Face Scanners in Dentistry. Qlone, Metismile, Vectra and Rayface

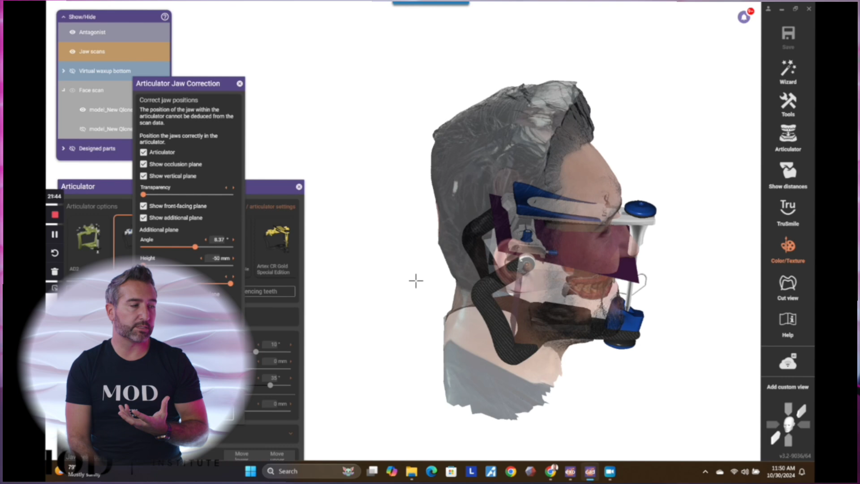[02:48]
I like to look at porion and we look at subnasali, we look at orbitali,
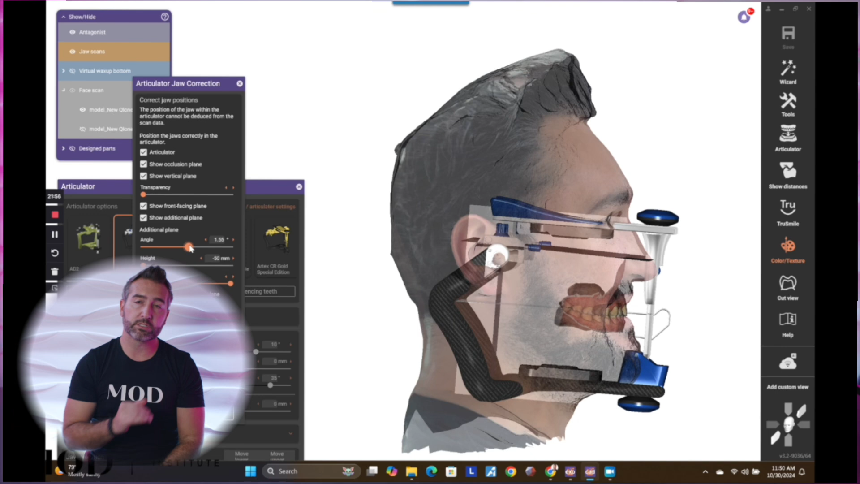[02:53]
we look at frankfort horizontal plane and we look at the third point of reference on the articulator.
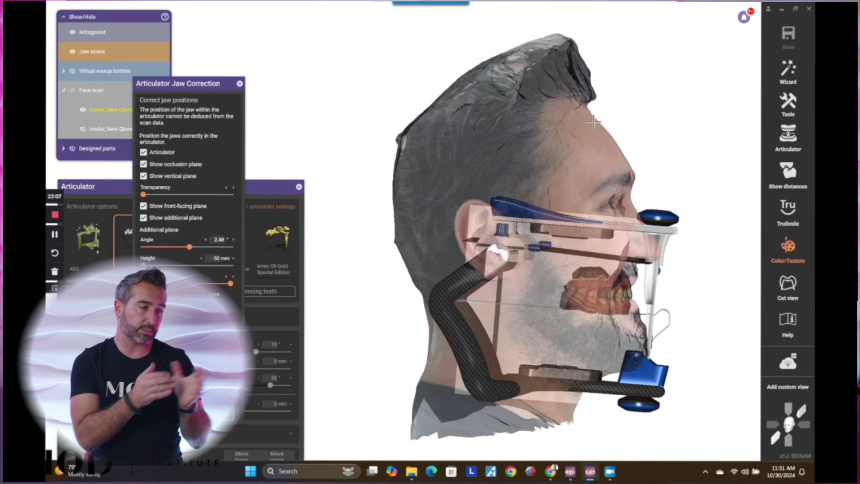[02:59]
We look at Bergstrom's point which is 10 millimeters anterior to porion and seven millimeters inferior frankfort
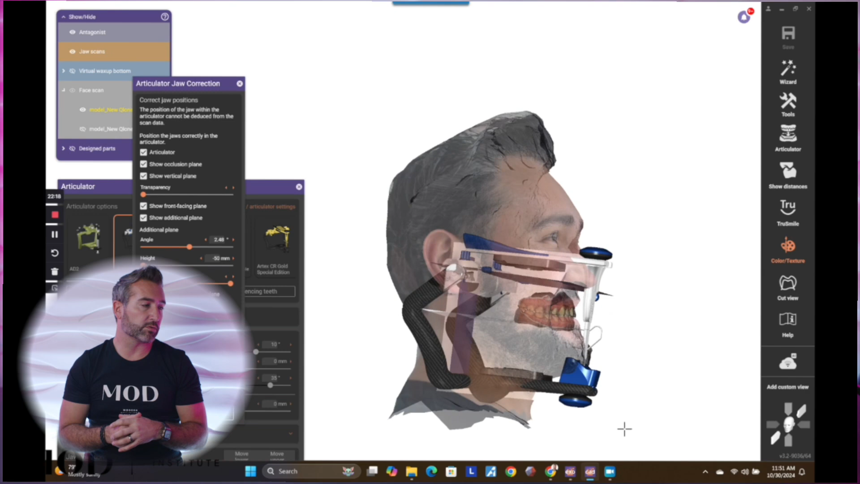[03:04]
horizontal and then we mount the patient using these landmarks.
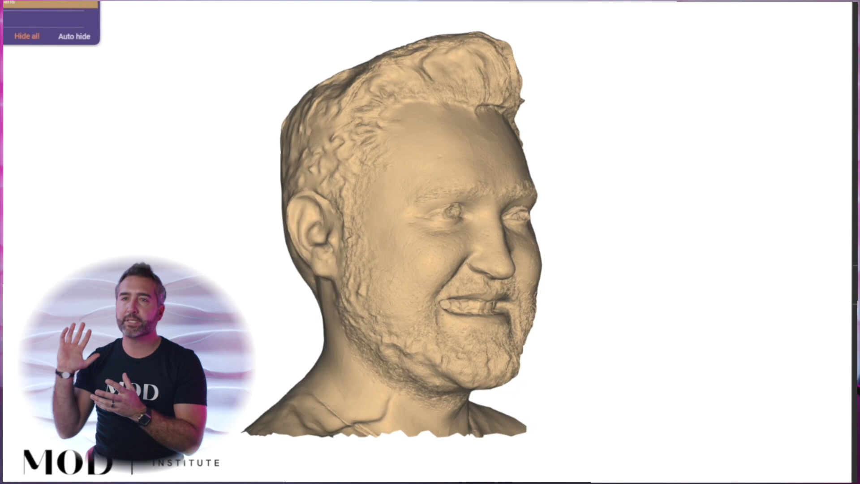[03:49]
peel away the texture we could see that you still have pretty decent clarity of the contours of the face.
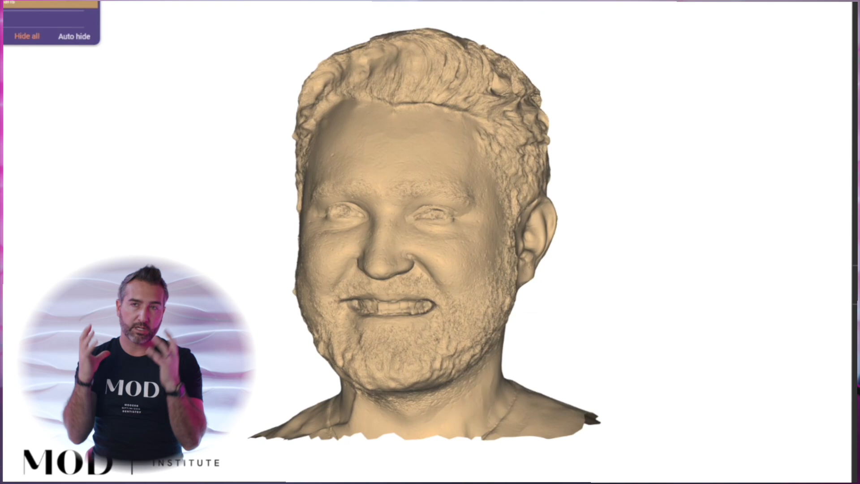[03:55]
The tooth mesh itself is okay.
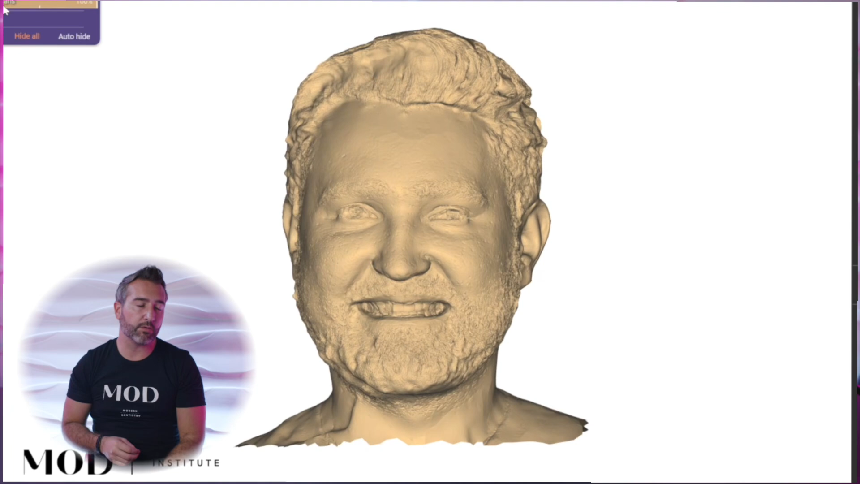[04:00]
I would say it's better than I expected. The triangle density is pretty profound.
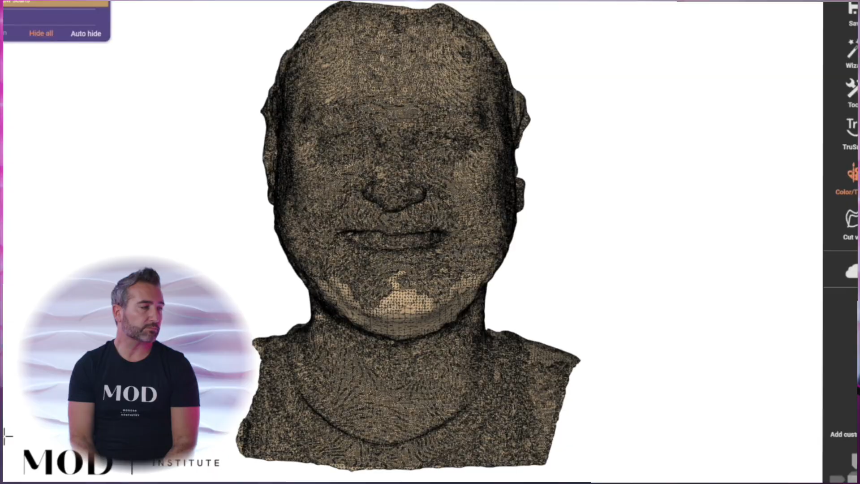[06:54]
Alright, this is actually not that bad of a mesh quality.
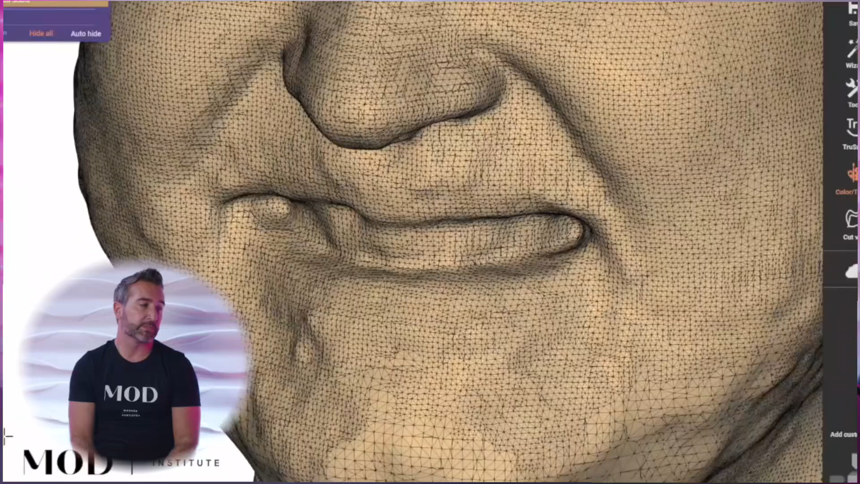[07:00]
You know, even though the Vectra score is the lowest, it is very accurate I find as far as the shape and size of the head.
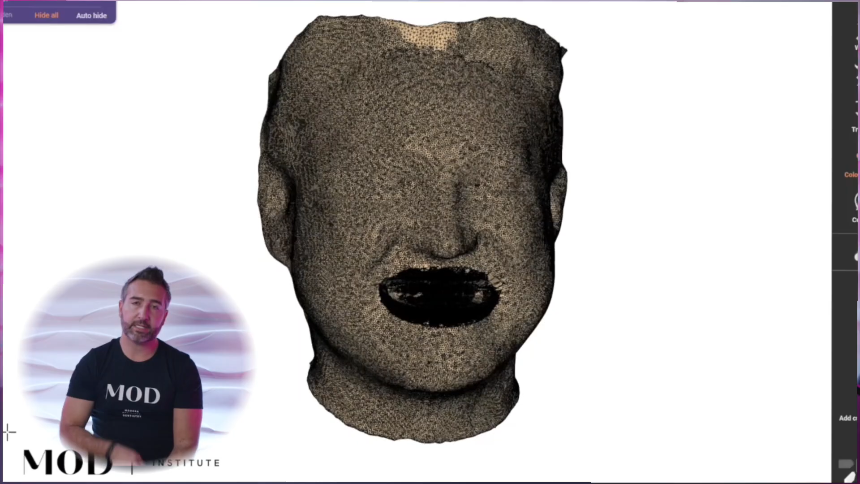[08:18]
And that, again, has to do the dedicated special 3D camera just for the teeth.